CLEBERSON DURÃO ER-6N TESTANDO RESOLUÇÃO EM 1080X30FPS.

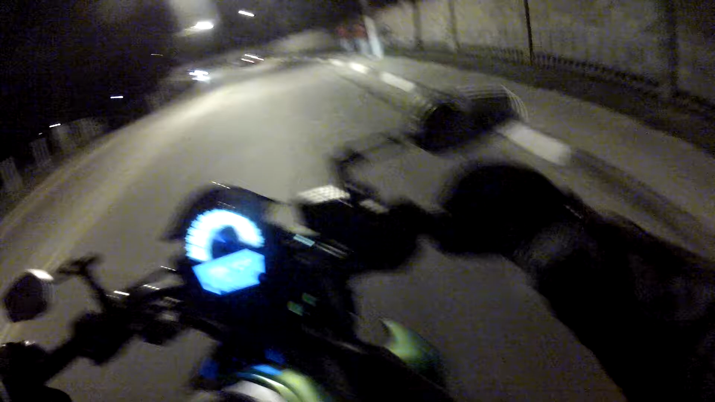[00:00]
Boa noite senhoras e senhores, rapaziada do SuaveNarNation, o negócio é o seguinte, 8 horas e 25 minutos da noite, e hoje vocês vão fazer um rolezinho noturno com o Durão,
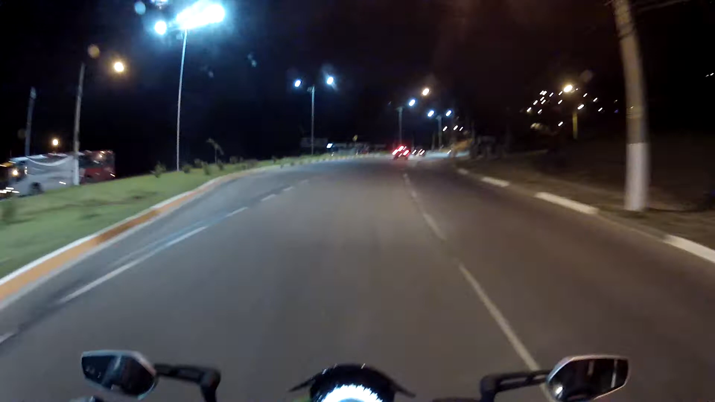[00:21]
até lá o centro de Santana de Parnaíba, e com mais uma novidade aqui, estou fazendo um vídeo filmando com a câmera em 1080x30 frames, eu acho que é assim que se fala,
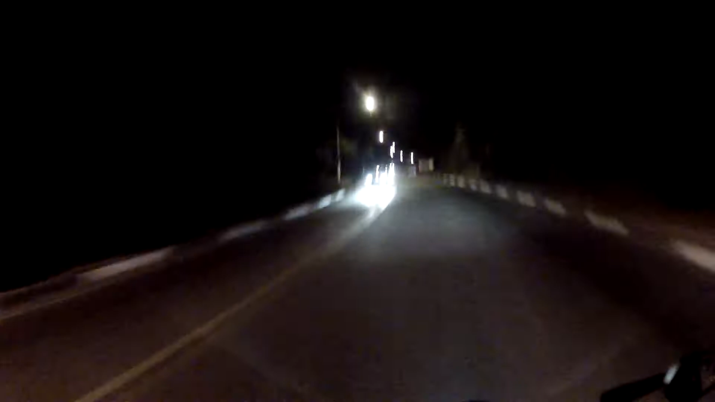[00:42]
então vamos ver como é que vai ficar esse vídeo aí, vamos ver se a qualidade vai ficar pampinha, né mano, a noite é mais difícil ainda, né cara, tipo assim,
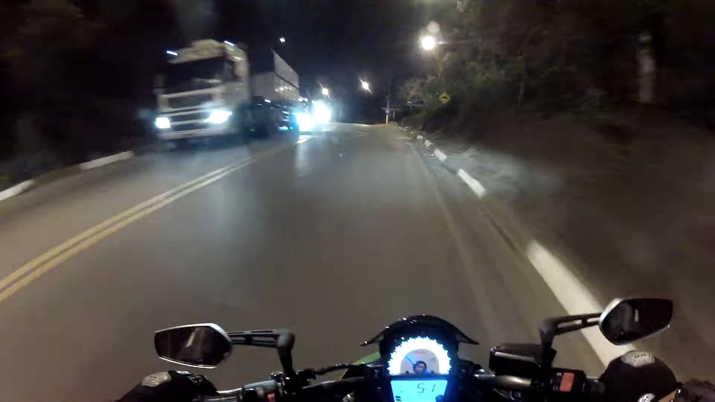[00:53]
não fica uma qualidade legal, vamos ver assim, 1080x30, vamos ver como é que vai ficar, então a gente sempre procurando aí, fazer umas melhorias, deixar os vídeos cada vez melhores,
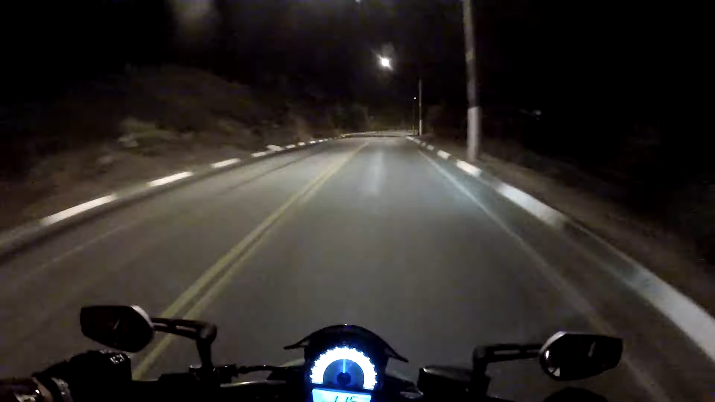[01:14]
ó, esse branquinho que vocês veem na pista aqui, velho, é onde derrubaram o óleo na pista, e daí os caras vieram e jogaram cal, eu acho que é cal, pra poder, né meu, tipo, limpar o óleo, porque vários acidentes, e ali,
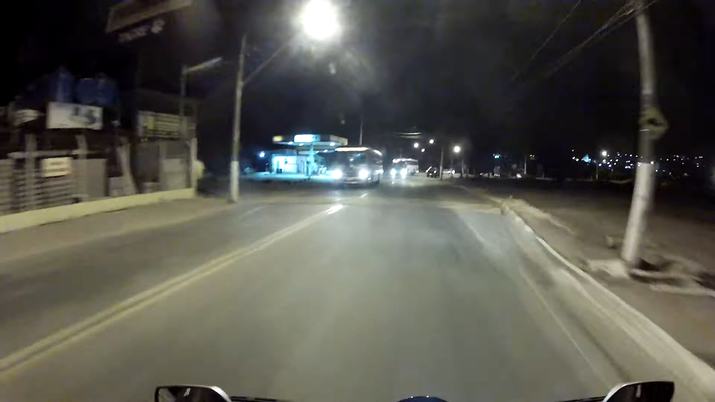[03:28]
então, infelizmente, o último acidente que eu tomei conhecimento aí,
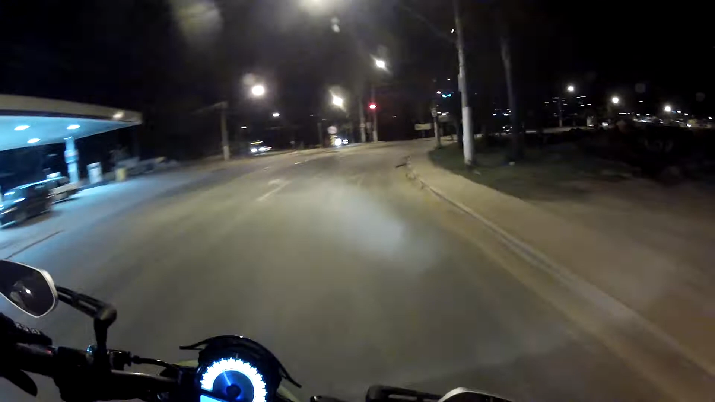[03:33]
foram dois meninos, cara, parece até que eram dois menores de idade, sendo que um deles chegou a perder a vida também, fugindo da polícia, né mano? Olha a zica, a poeira que tá morando aqui, ó,
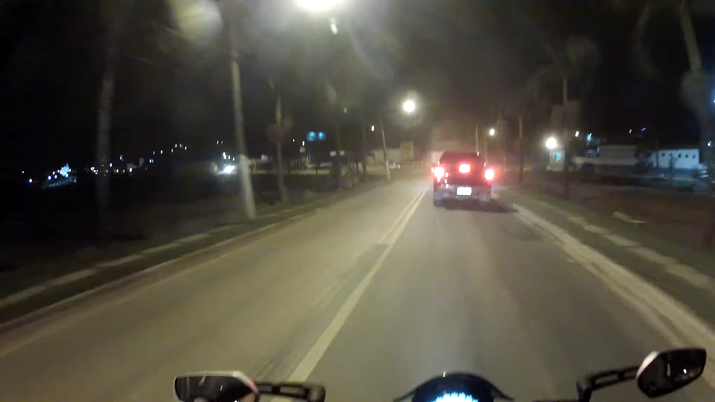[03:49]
oi poeira, como diz o Fernandinho polêmico, boa noite poeira,
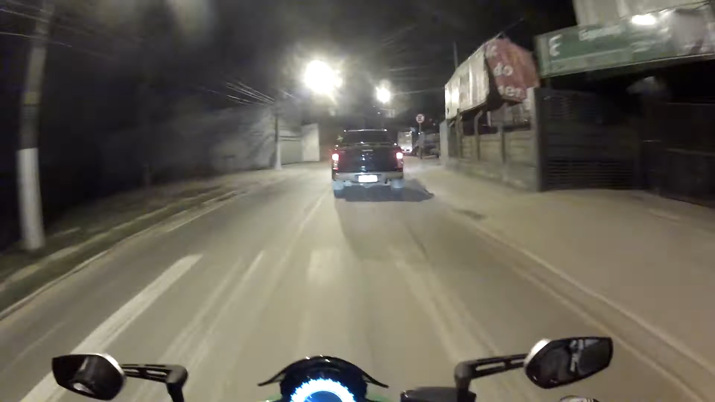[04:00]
enquanto os caras tiverem mexer nessa poeira, não vai ficar morando aí, porque é caminhão entrando e saindo o dia inteiro, é bom pra deixar a roupa daquele jeito, né mano? Ah, Jesus!
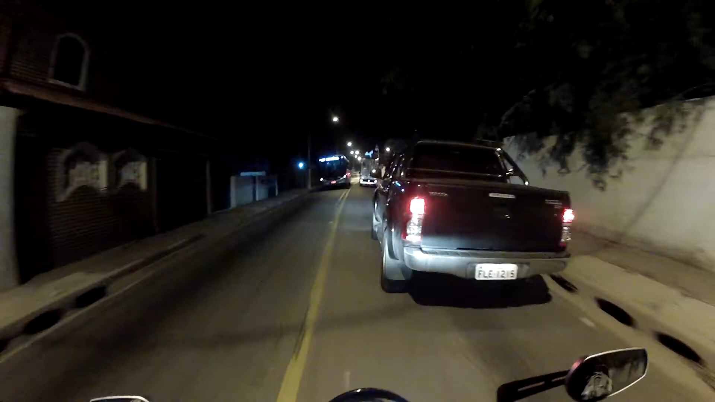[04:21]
Ô tiozinho, tá com a picape desse tamanho, nem tem lombada, nem tem buraco, nem nada, só por causa de uma depressãozinha na pista, você faz tudo isso, velho! Esse pedaço ali, então, que eu passei agora, o cara vai parar o carro pra passar.
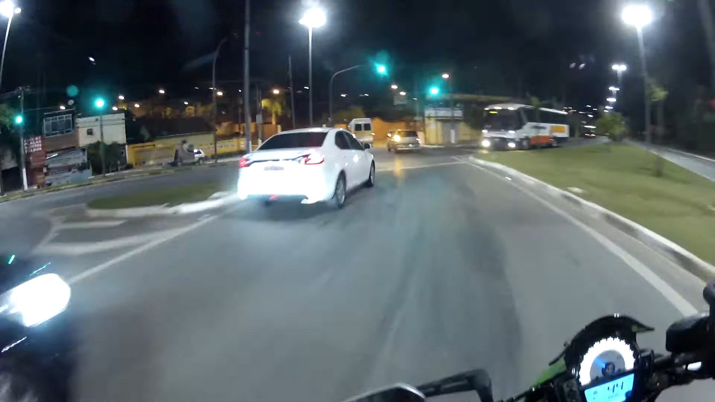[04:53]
Colezinho noturno, por Santana de Parnaíba.